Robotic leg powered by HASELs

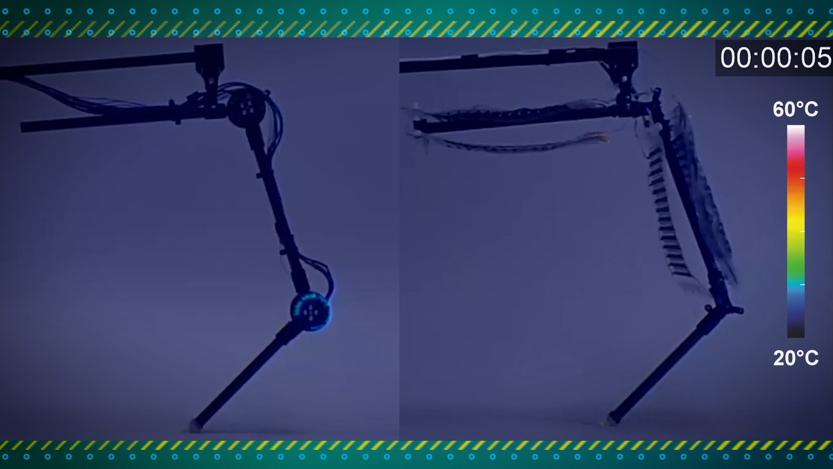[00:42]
On screen: scale top 60°C, scale bottom 20°C
and shows no observable temperature change, so very different to electric motors which would heat up.